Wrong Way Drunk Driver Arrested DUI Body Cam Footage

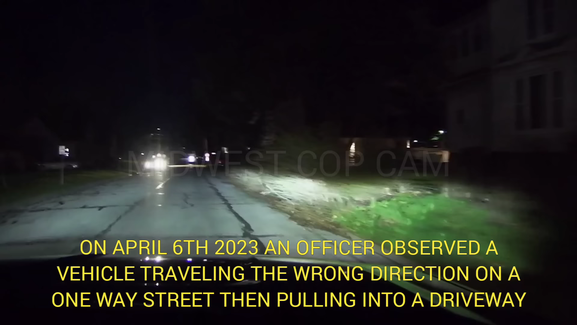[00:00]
On April 6, 2023, an officer observed a vehicle traveling the wrong direction on a one-way street, then pulling into a driveway.